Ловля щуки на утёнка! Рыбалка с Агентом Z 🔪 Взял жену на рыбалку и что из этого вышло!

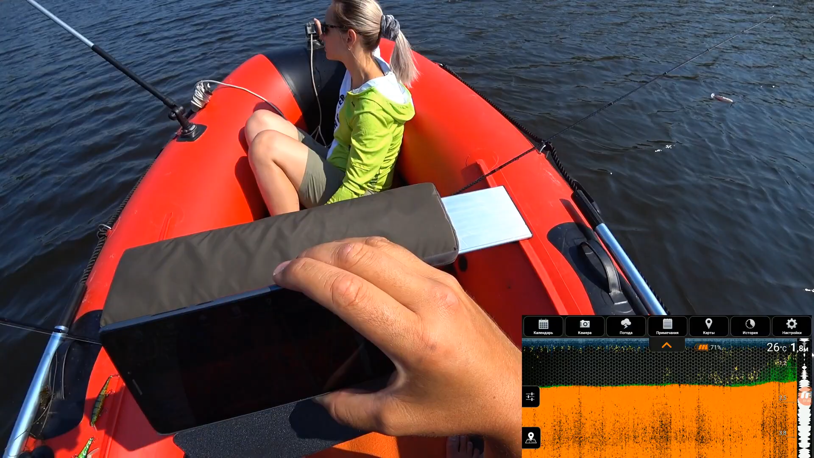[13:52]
да вот у нас получается что здесь идет каскад травы его видно на эхолоте мы попробуем стать так чтобы мимо этого каскада гонять вдоль точнее на да вот он закончился